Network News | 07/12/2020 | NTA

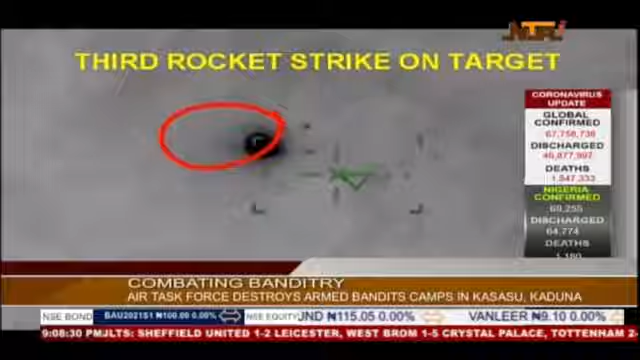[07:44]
delivering devastating hits which destroyed the bandit structures and neutralized several armed bandits.